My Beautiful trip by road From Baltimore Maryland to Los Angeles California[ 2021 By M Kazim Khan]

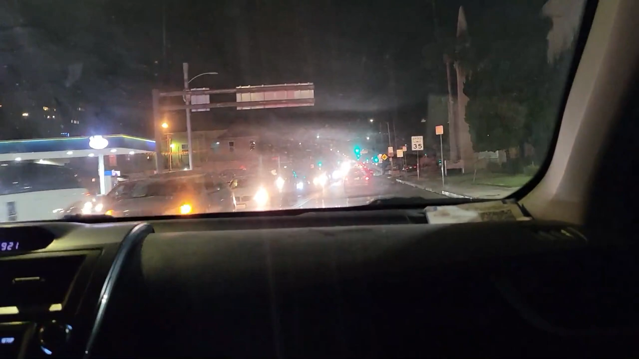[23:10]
لاؤس اینجلس سٹی میں ہم داخل ہو چکے ہیں تکری بان 45 ہور لاؤس اینجلس سٹی